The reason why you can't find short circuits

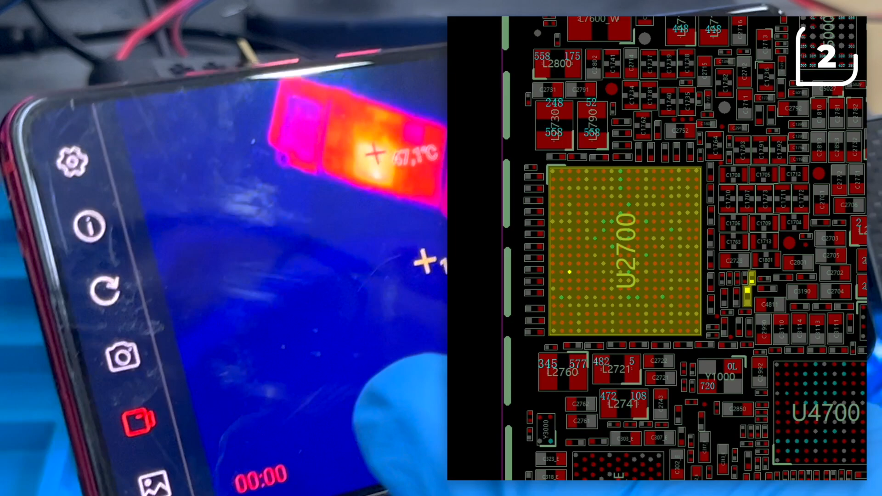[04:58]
But fortunately, most of them locate the heat at the point of the trotted line.
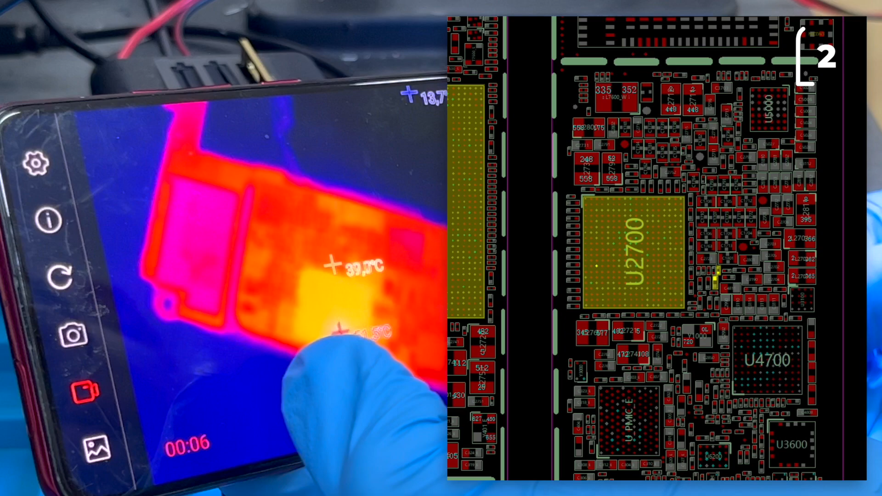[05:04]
That's why it's good to have a good thermal camera that measures accurately so you can look at the lines nearby and search for the shorts there.
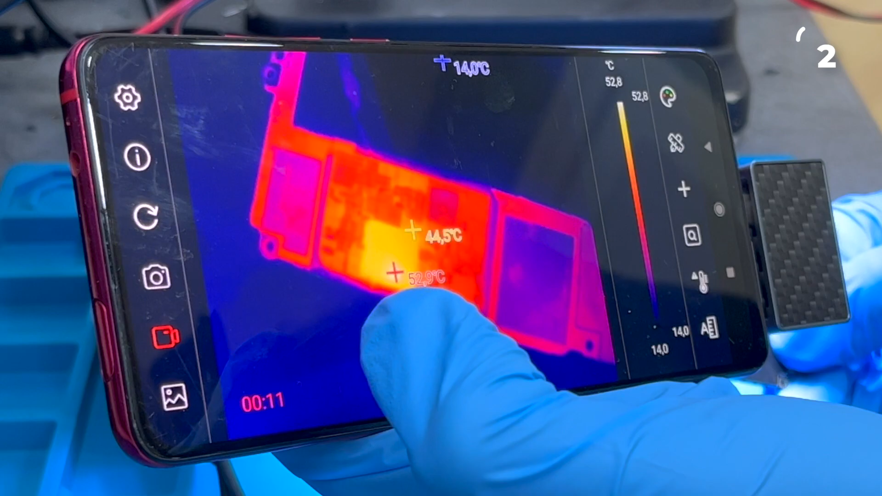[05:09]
On screen: spot 44.5°C, min 14.0°C, scale top 52.8°C, scale bottom 14.0°C
This way, you can find the shorts more easily. 3.
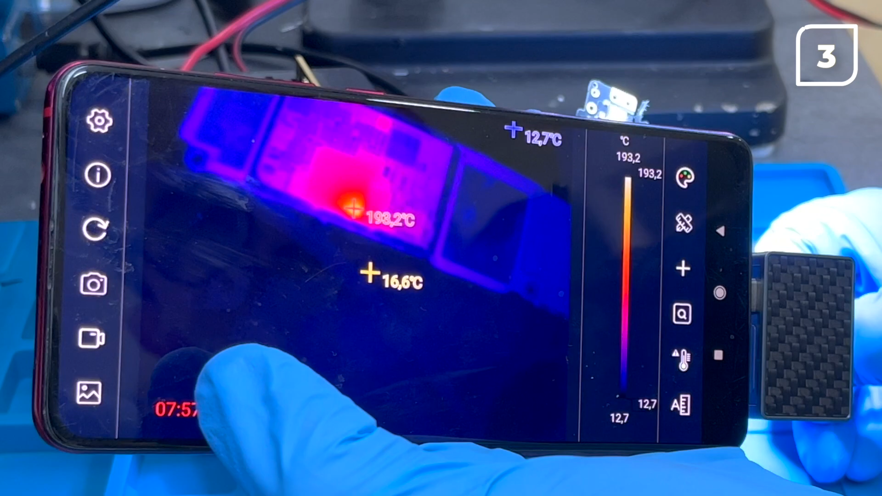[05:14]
On screen: spot 16.6°C, max 193.2°C, min 12.7°C, scale top 193.2°C, scale bottom 12.7°C
In the case of other shorts, heat directly the one responsible for the short, and there's no major difficulty to solve the fault. We love that the high consumption line, the LD05 of 1000MA,
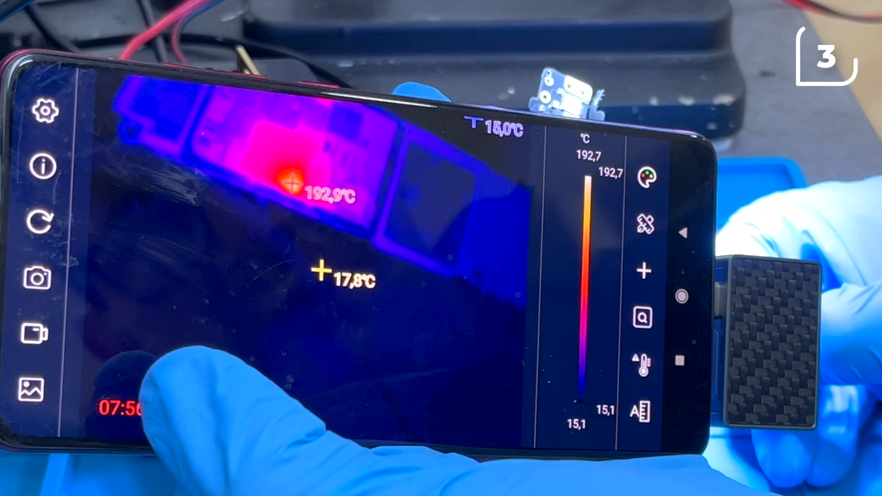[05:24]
On screen: spot 17.8°C, max 192.9°C, scale top 192.7°C, scale bottom 15.1°C
according to the schematic diagram, consumes in power supply all the amperage and heats to 190 degrees the short.
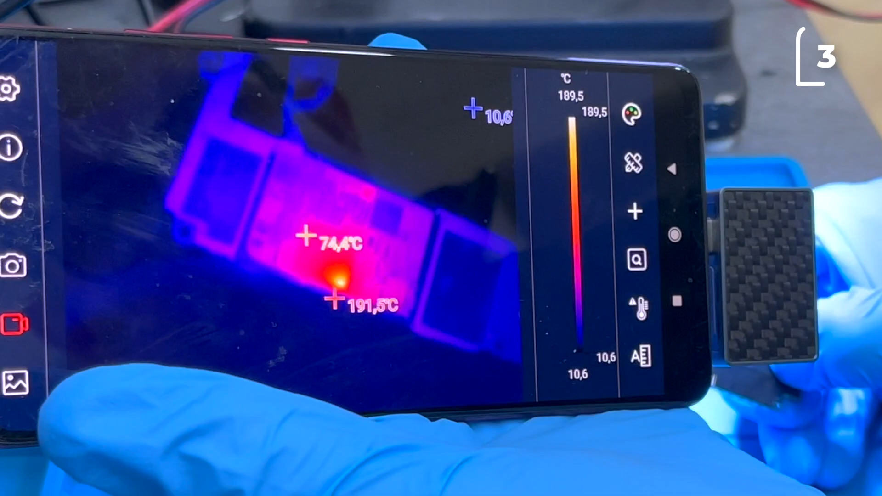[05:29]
On screen: spot 74.4°C, max 191.5°C, scale top 189.5°C, scale bottom 10.6°C
Which is fascinating, because if there is a very high consumption,
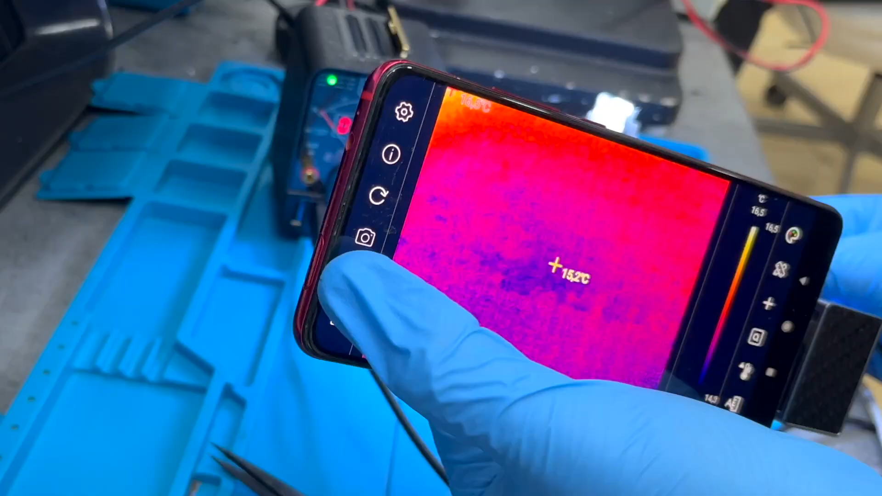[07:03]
the power consumption of the source is at 50MA and it's stopped and the board is totally cold at 20 degrees with no activity.